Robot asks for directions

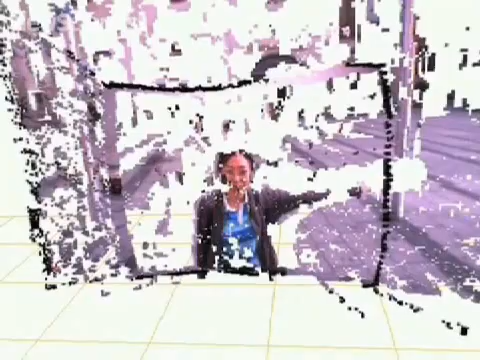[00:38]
Multiple cameras analyzed the person's stance, and their pose was mapped in three dimensions.